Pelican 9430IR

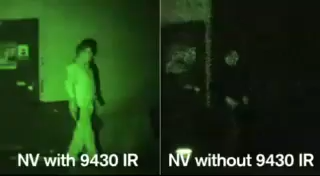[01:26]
This video compares night vision with and without the 9430 IR light shot from a distance of 75 feet.
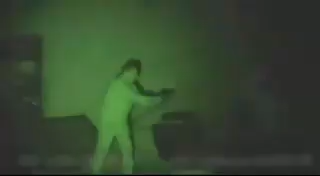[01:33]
Soldiers will benefit from enhanced situational awareness.
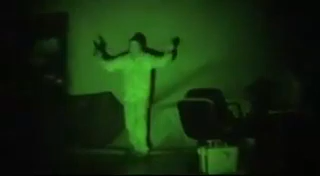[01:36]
The 9430 IR has 24 infrared LED lamp modules with a 50,000 hour service life.